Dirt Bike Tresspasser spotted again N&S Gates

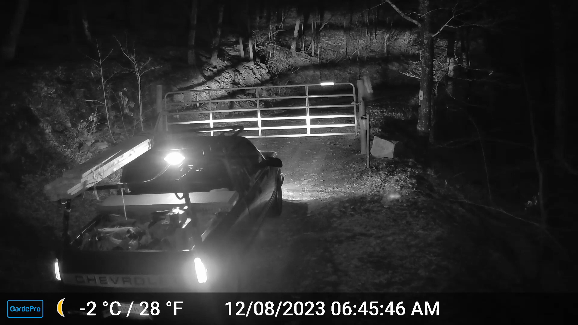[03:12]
all right early in the morning here's the roofers 645 one of the owners comes down about 652 I think to let him in
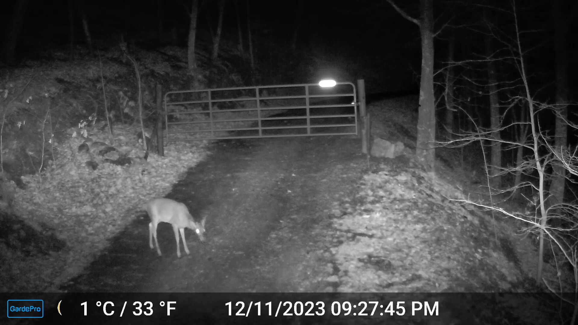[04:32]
let's say the next gate up which is only like 600 feet away has better deer